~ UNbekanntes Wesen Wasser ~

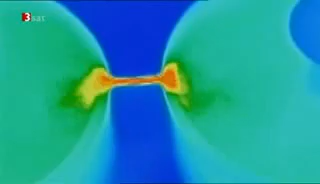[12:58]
Der nächste Schritt, dem Phänomen näher zu kommen, ist der Einsatz einer Wärmebildkamera.
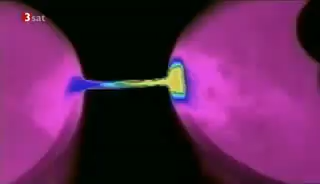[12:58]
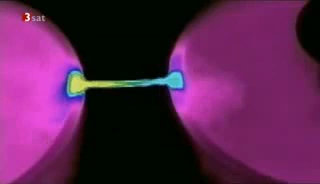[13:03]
Mit ihrer Hilfe kann man die mysteriösen Vorgänge innerhalb der Brücke besser sehen. Unschwer ist zu erkennen, dass hier der Teufel los ist.
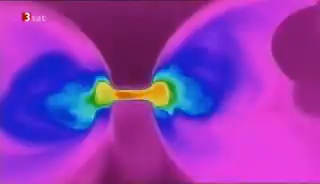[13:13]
Das Problem bei solchen Messungen ist immer, dass man mit jeder Messung neue Fragen bekommt, anstatt neuer Antworten.